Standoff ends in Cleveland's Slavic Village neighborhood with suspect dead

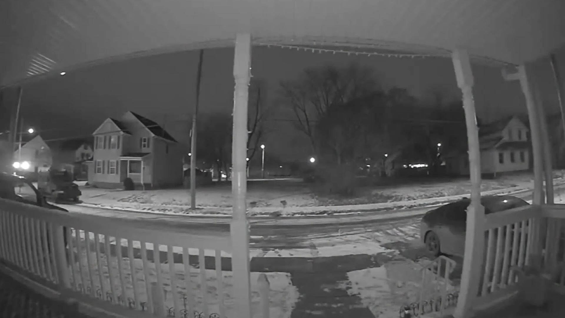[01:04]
Roger, come to the front door. Doorbell video captured the calls from police. Officers gathered outside the neighbor's home and even used their cars for cover.